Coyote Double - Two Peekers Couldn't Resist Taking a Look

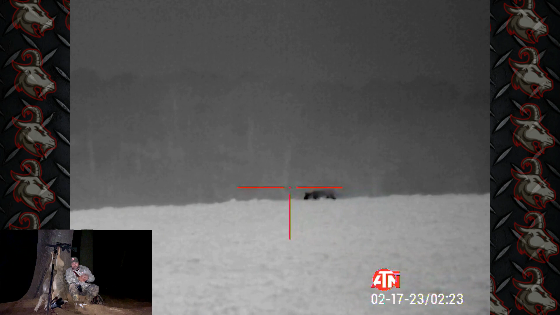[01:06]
I had no idea where the cows were yet on this property. So what I did, the coyote went off to the left.
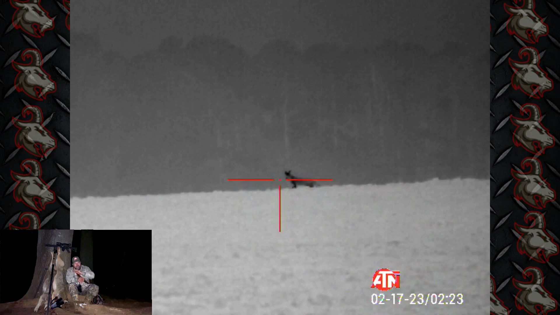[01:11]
I made a little bit of a move. I left the call where it was. I made a little bit of a move when I could, and I came up over top the hill. I could still see the coyote, but I could tell the cows are behind it. And now I know where the cows are, and I can strategize where to set up. I'm glad I didn't take the shot. I'd never take that shot over top the ridge unless I know that the cows are not down there.
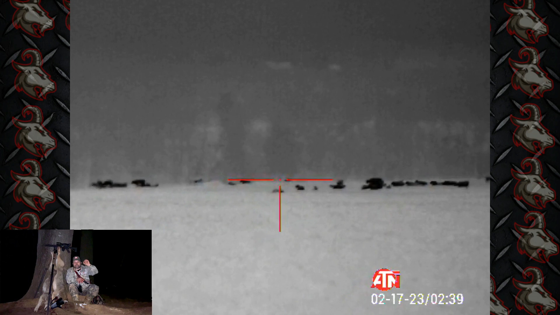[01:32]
I actually looped back around back behind my call, and I went over to the right a little bit more, and I kept calling. I kept switching between I could take foreplay, mating ritual,
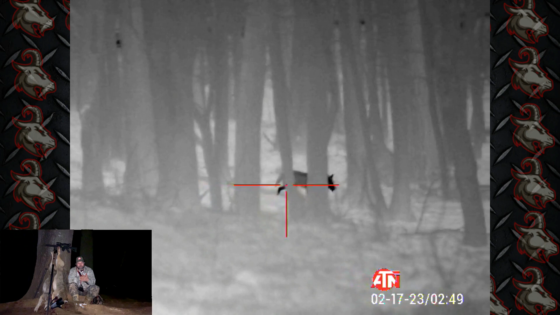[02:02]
drop it over there in the right as it tried to come around the backside. Went down, recovered that one, and now I made another loop. The cows were now to my right, and I'm looking to where I could shoot everything in front of me.
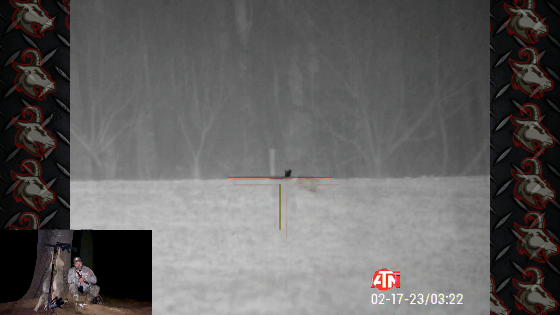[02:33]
So what I did is I went into Lonesome Coyote and then Lonely Male. And Lonesome Coyote I played, no response. Lonely Male, I got to listen to it again because I think there was a quick response out there, but I'm not positive. I got to listen to the call again. And all of a sudden I see one peeking up over top of the hill.
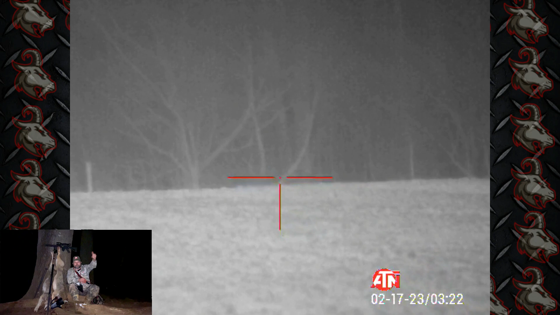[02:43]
Now this time the difference is I know where the cows are. I know that I can shoot straight ahead of me, down into the woods, waited till that coyote stopped, looked at me, and bam, dropped that second one. The female, right over top the hill, dropped her down. I couldn't even see her whenever she fell, but dropped two of them peeking up over top.
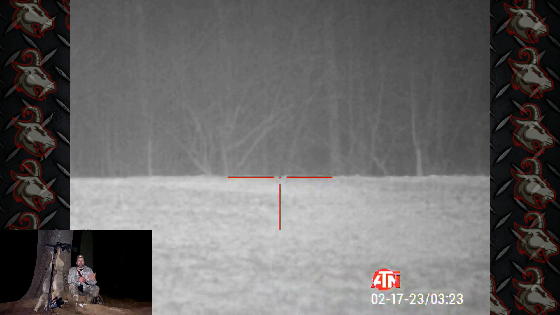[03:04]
I don't know if it's because of the wind. We got some high winds, thunderstorm rolling in, and I'm gonna get out of here. Thanks for liking, watching, subscribing.